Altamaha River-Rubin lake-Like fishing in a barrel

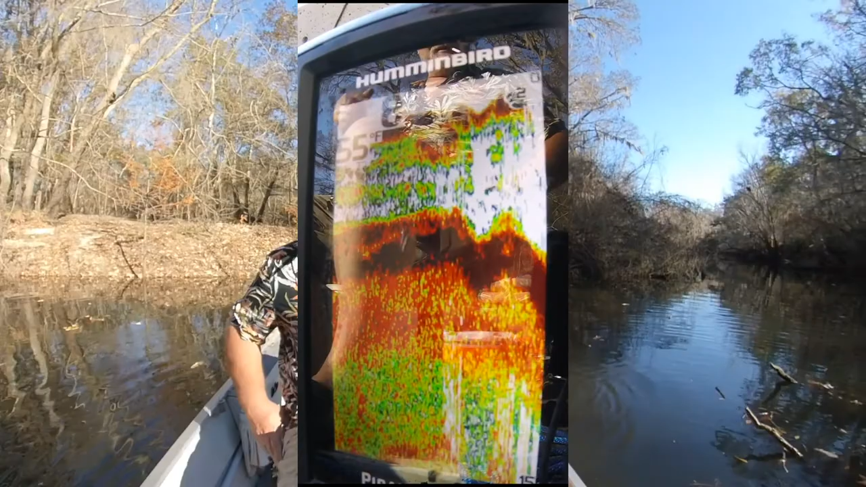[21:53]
Now it says 9 feet, 8 feet.
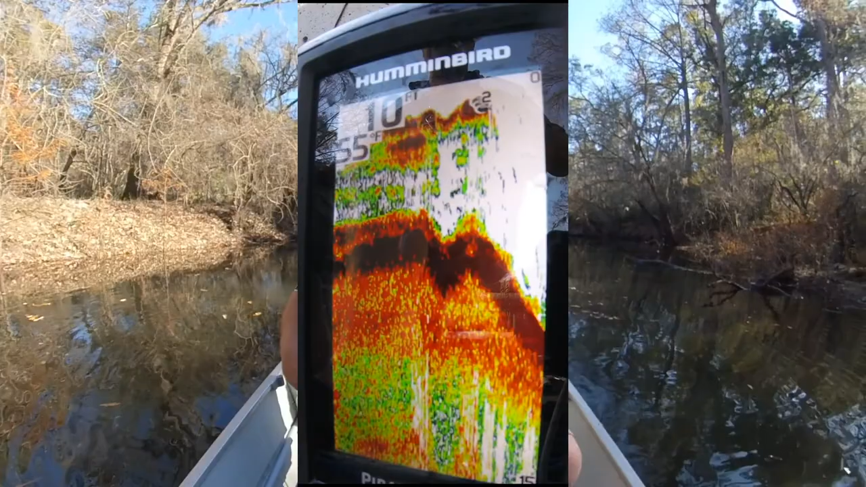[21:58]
10 feet, 10 feet. It can almost touch both sides. I love it.